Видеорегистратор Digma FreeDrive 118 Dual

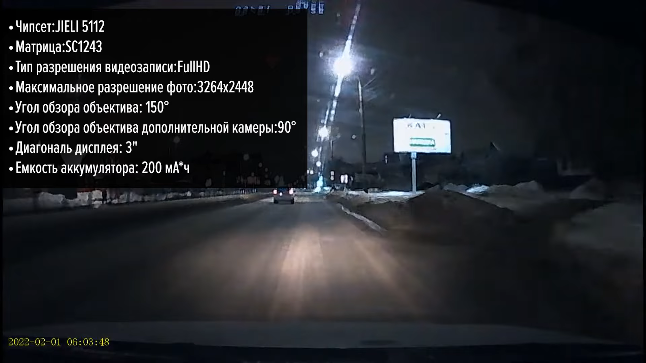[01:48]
Обе камеры пишут видео в формате Full HD, так что четкость записи будет на высоте, а все файлы сохраняются в формате AVI.